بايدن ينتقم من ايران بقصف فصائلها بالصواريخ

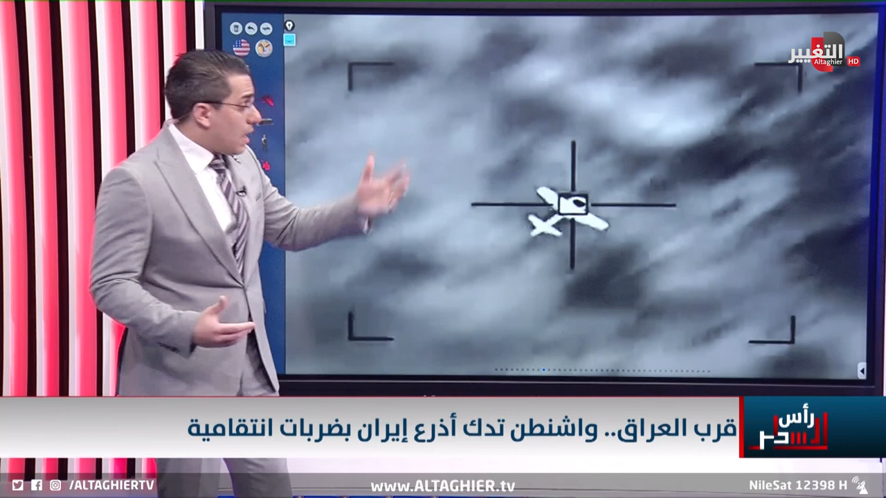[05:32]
الحربي طبعا لهذه الطائرة كما تلاحظون واضحة تقريبا هذه الصورة قادمة قد تكون من عام 2021 لنفس هذه الطائرة التي أيضا كانت لها استهدافات